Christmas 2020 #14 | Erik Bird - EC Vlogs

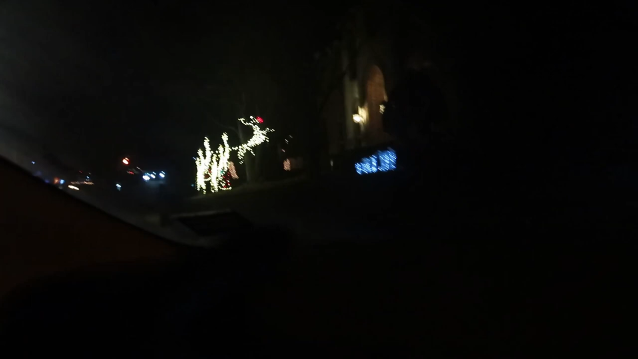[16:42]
Oh, here we go. Here it is. Straight ahead. That's cool. I was close. Oh, dude, that's cool. Your brights off. They don't have their brights on. No. Look at all the lights. Oh, dude, that's cool. Oh my gosh.